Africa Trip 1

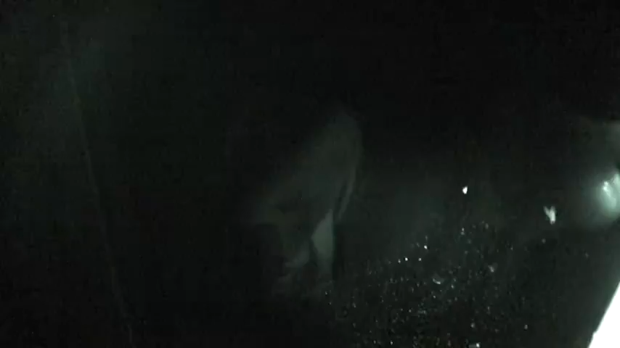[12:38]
Is that a rhino or something? We're laying in bed.
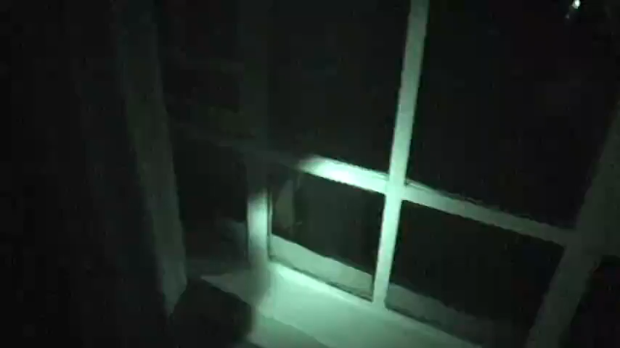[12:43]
And you can see right out there. Walking away. Oh, this is day two.